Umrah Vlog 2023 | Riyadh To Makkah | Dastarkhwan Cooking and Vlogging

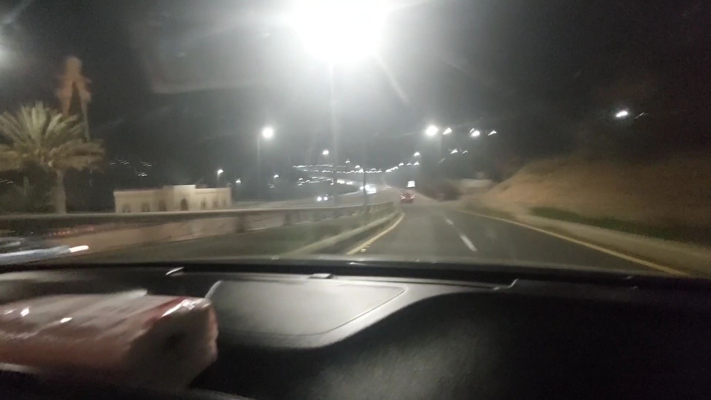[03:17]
और जो ऊपर की साइड ना इतनी सर्दी थी, अभी आपको ना कुछ नज़र नहीं आएगा,